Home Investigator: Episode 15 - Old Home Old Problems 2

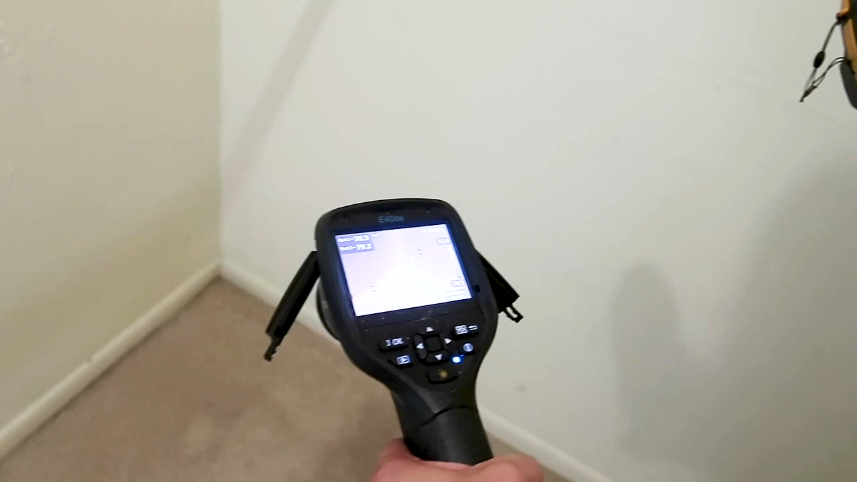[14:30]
any leaks so you can he's going to hit it with the moisture meter got it dry it is dry there and